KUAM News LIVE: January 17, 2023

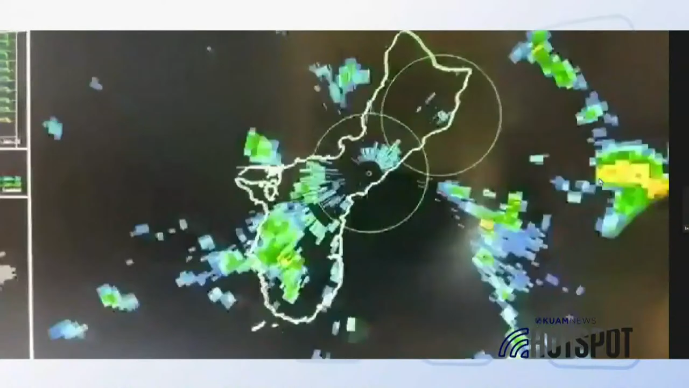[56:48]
Well, it's not so much a matter of when, but where is it? And it's about 20 miles to our northeast.
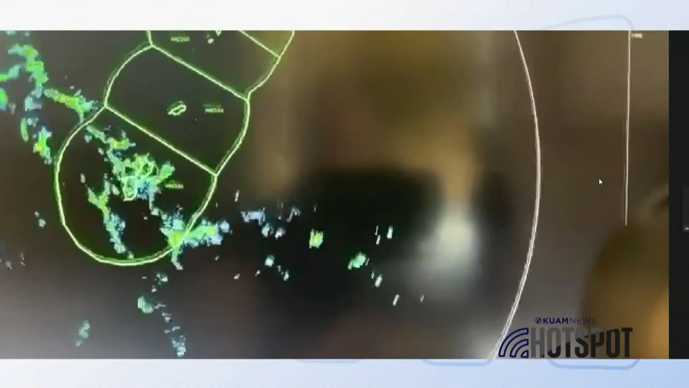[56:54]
So you see that big, empty area of blackness. That's the dry air.
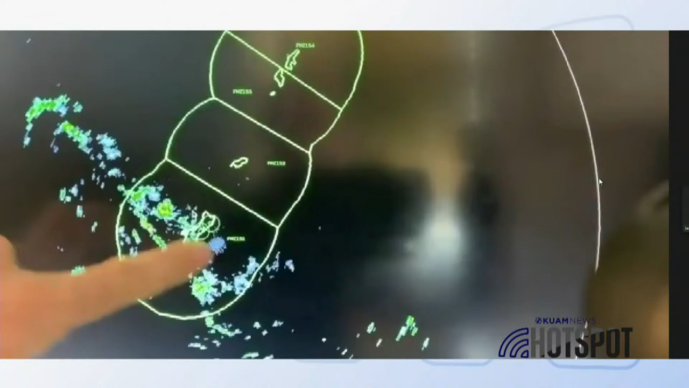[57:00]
So we have this line of showers pushing through with a little bit of a trade wind surge. That's pushing off through the island right now from east to west. Just once that clears out the clouds, we'll linger a little bit longer, but we're going to get significantly drier.
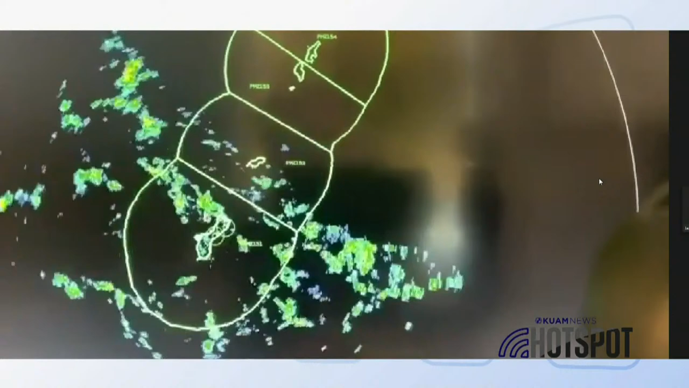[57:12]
And so I'm going to pull up something we've not seen in a while, the water vapor imagery. All that yellow, that's dry air.